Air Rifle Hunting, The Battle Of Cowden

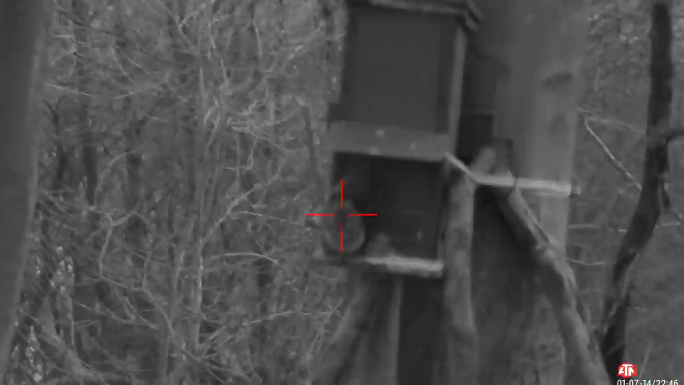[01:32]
7.15. Only just broke first light so ATN's in night mode still. Gives me better clarity first thing in the morning until daylight breaks through.
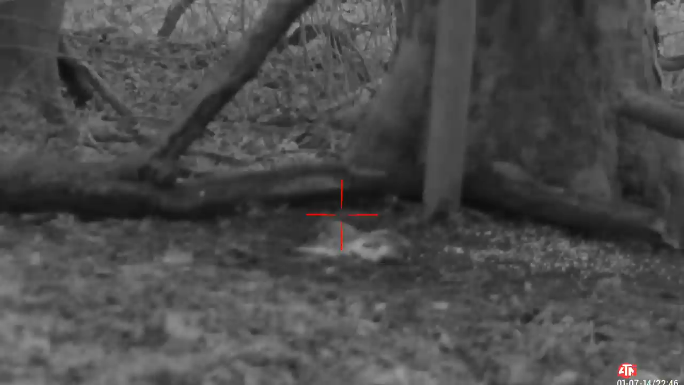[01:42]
And here it is in slow motion. It's all about timing with squirrels like I've said before. Let them get comfy. Sit on their own shoes.
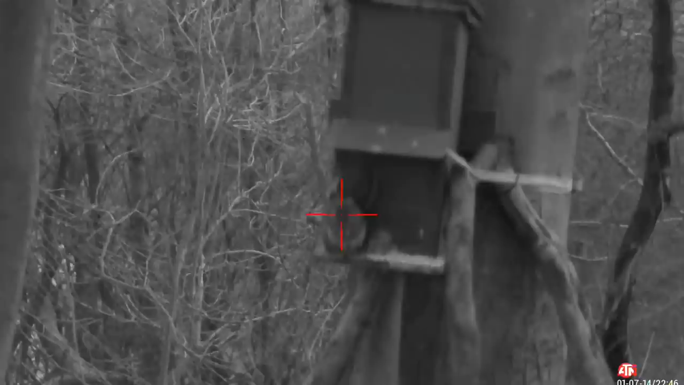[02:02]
Take your time and release your shot when you're ready. No mucking about with that one.